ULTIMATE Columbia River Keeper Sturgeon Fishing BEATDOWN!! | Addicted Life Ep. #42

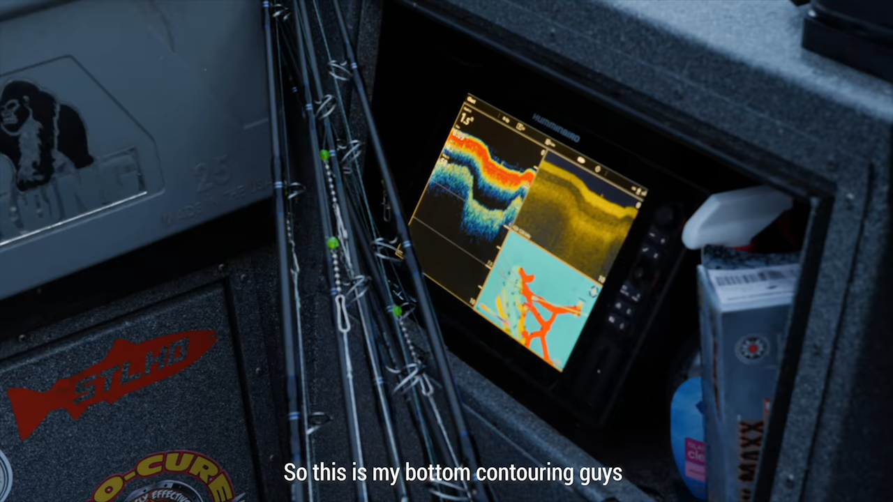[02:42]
So this is my bottom contouring, guys. And you can see this line of sand goes from like 19 feet,
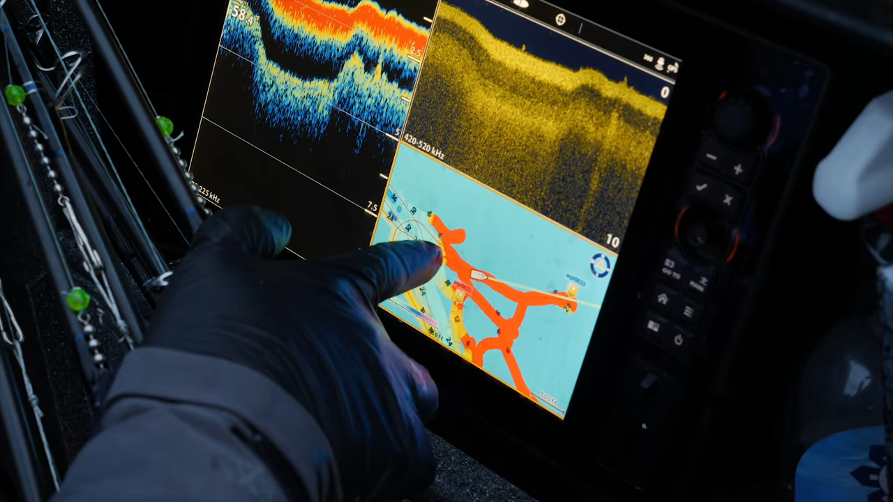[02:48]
20 feet to that red, which is like less than 4.